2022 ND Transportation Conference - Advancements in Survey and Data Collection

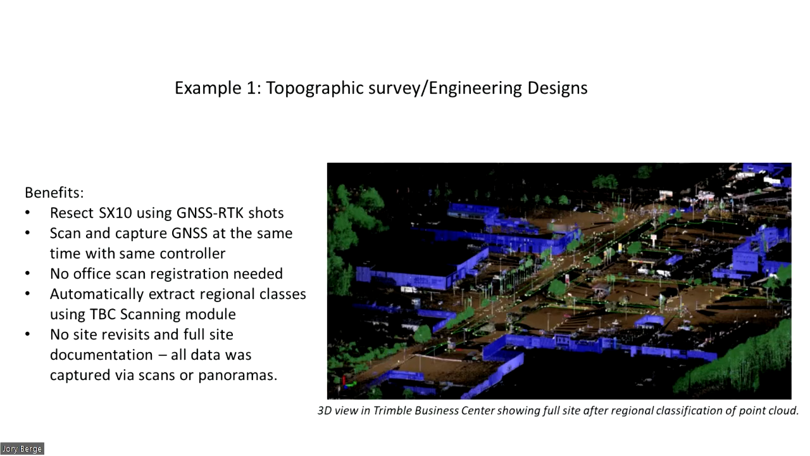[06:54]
they go a hundred miles or longer away from their site. And if they use the scanner and the photos, they can collect that and then they can create information back at the office.
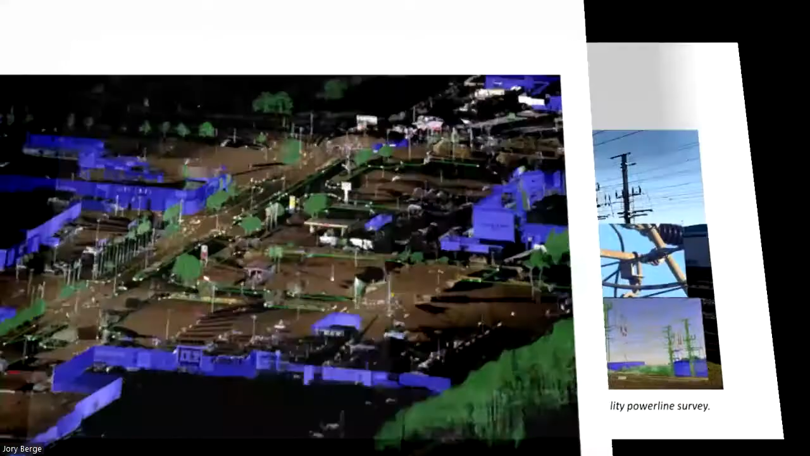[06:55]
The second example is a Powerline utility survey. We're going to use the SX-10 again.
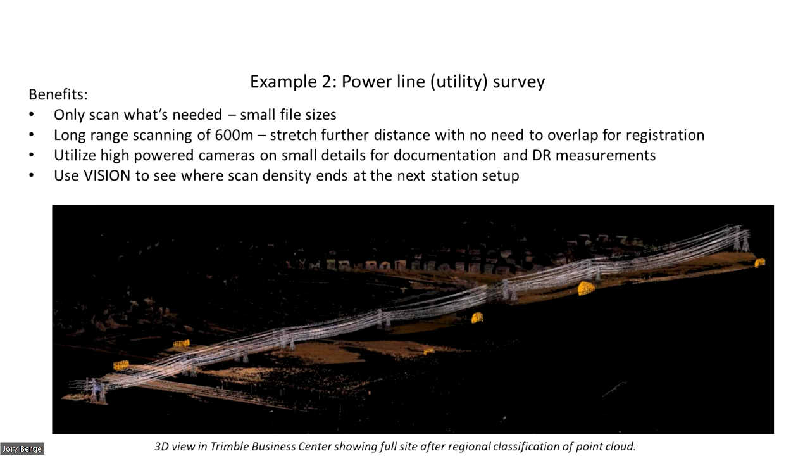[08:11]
And then it has high-vis cameras built in called Vision Technology. And this is really important to capture very important things along the power line. So if we look here, we can zoom in even at 600 feet and see how close we can get into the conductor.
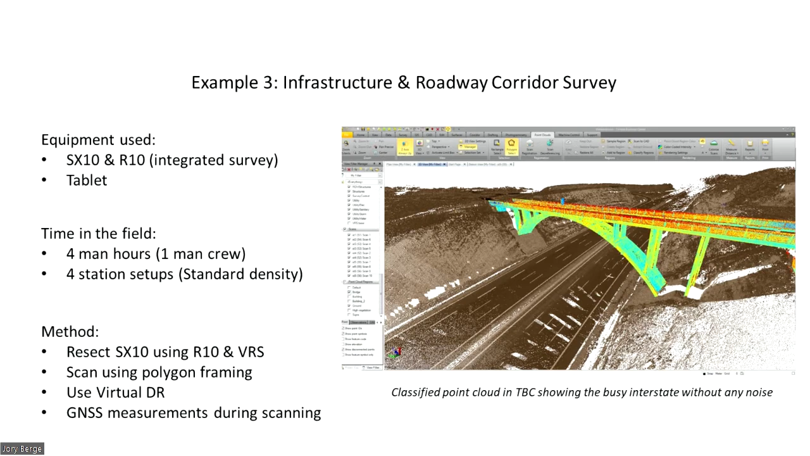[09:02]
it's only going to take four hours with a one-man crew and they can hop around and resection and they can collect the data on the bridge using the polygonal framing tool. And then we can take the GPS receiver and we can collect data. All of this being done without the survey or having to go out into the middle of the road like they've had to in the past.
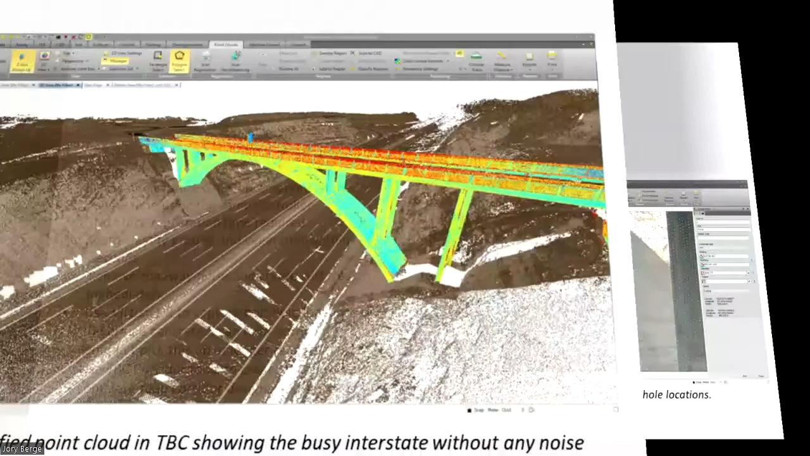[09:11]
So some of the benefits is to scan and capture the GPS observations at the same time. So we can start the scanner and now I can go and I can collect the edge of the pavement or anything else while it's doing its scanning. And then now you'll see another nice picture of using the vision technology is I can zoom in from a long distance away and take pictures.
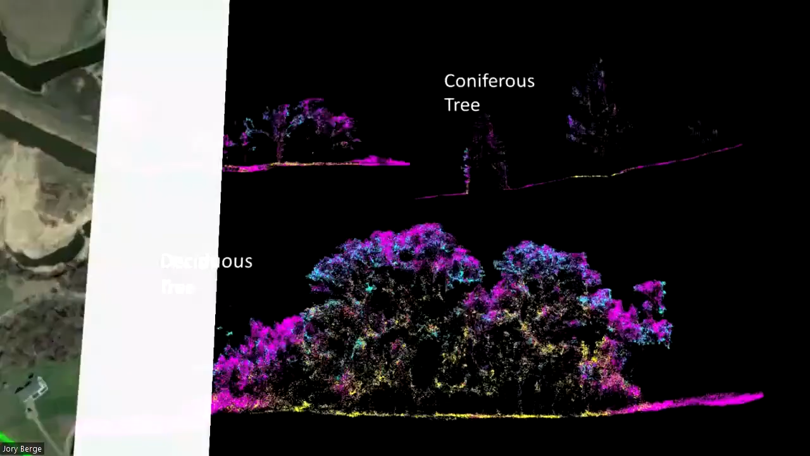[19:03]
Ah, the pretty picture. All right, so Nathan touched on returns. One of the benefits of the Regal Minibux is it has the capabilities of five returns. Here's the description of what returns are. We set our point cloud and software up to depict those. Some companies call those echoes. We'll just stick with the easy word return. Here you can see three colors.
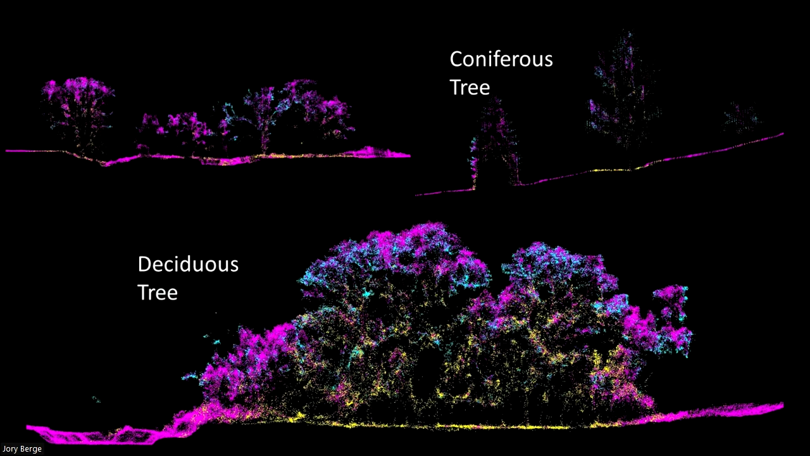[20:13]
We can't quite penetrate those, but our software does have the ability to stitch underneath that and still provide us a surface, which is what we're going for. Everything with LiDAR for the DOT is getting the surface creation. All right, here is another project, of course, in North Dakota near air.
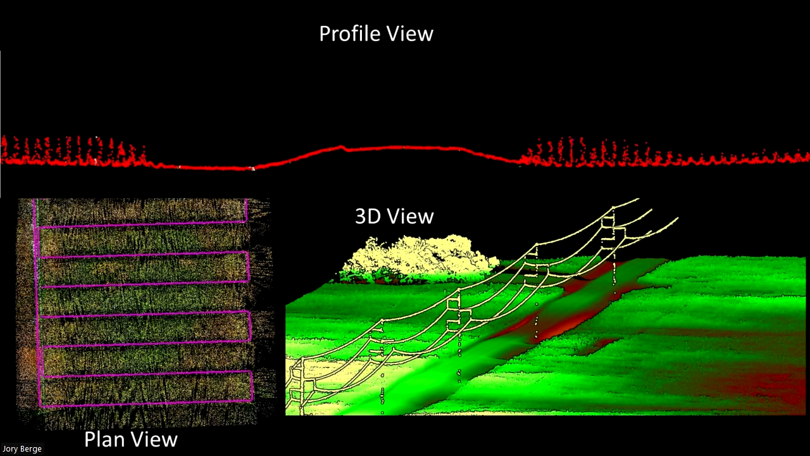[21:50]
I was still able to capture it and use it for clearance data. This also shows in the plan view that with just two flights, I was able to cover the whole quarter section of land. This is a project up by Williston.
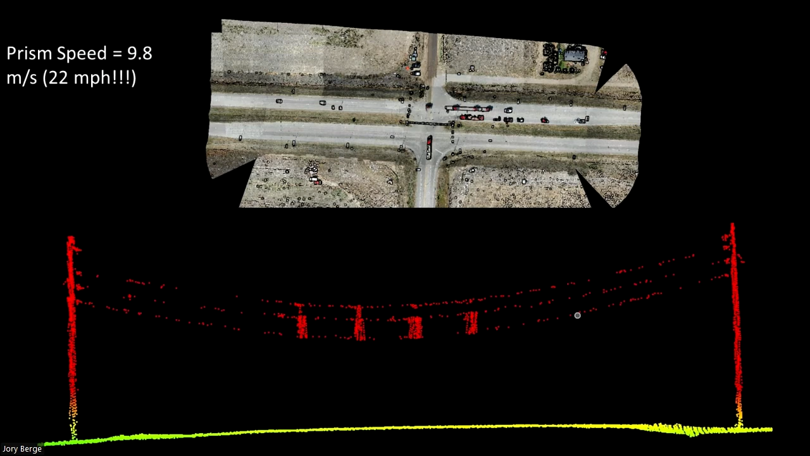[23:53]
So I went fast. If I was going to collect curb and gubbler, I'd go really slow and I'd try to make the drone crab so that my laser beam is shooting at different angles.
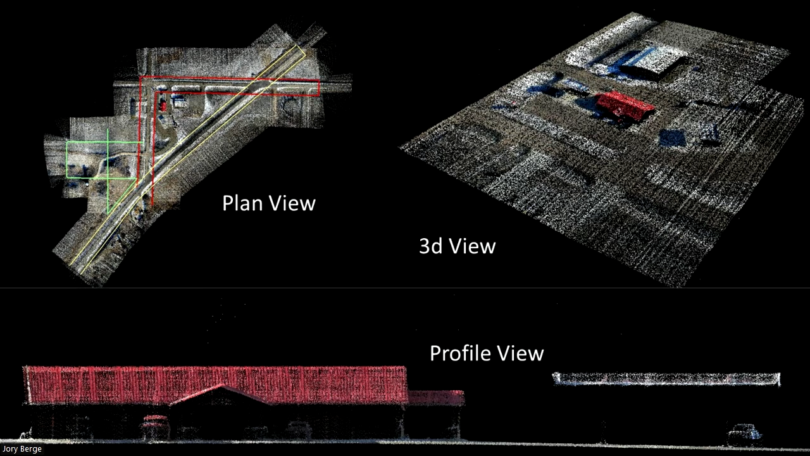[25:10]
This was highly beneficial because it provided a live view of the project and the designer discovered that there was apartment complex that had been built. As you can see, there are many uses for the just the DOT, but I feel there are much, much greater uses throughout the state of North Dakota besides just road surfaces. Most importantly, the safety to our survey crew. With that, I'll hand it over to Troy.
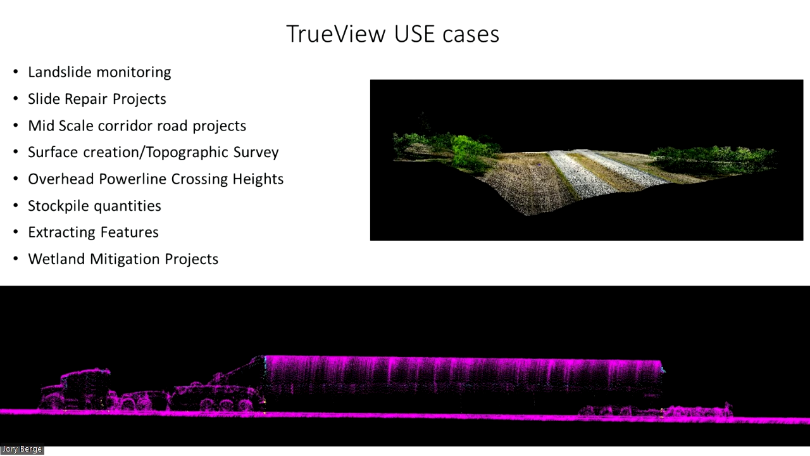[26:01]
Thank you, Brett. This is making good speck in here without breaking it. That's close enough. Okay, what I wanted to show you guys today was the Leica terrain mapper 2.
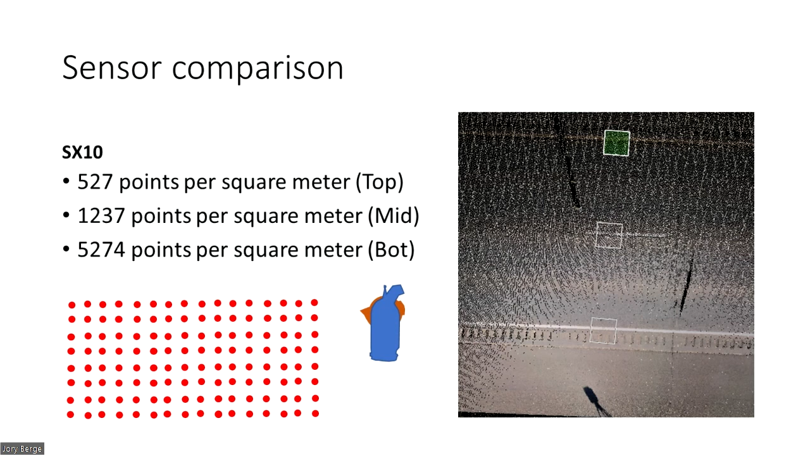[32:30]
The wonderful thing about this, like they said, it can get under bridges. It's just immensely powerful at short range. But you can see the point density there. Over 5,000 points in that bottom square in the image, that might be a little more than we need. Yeah.